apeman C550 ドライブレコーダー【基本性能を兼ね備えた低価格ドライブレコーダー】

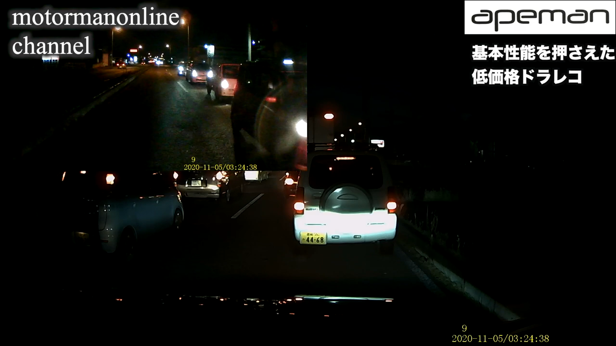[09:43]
況にあるかなというのが正直なところになりますこれはライトを焚いていても同様に言えることかなと思いますなおかつ先ほど昼間の解像度での説明をさせていただきましたけれども車から離れた場合であるとか動いている被写体であるとかそういった車のナンバーを捉えるのも夜ですとかなり難しいかなと思われます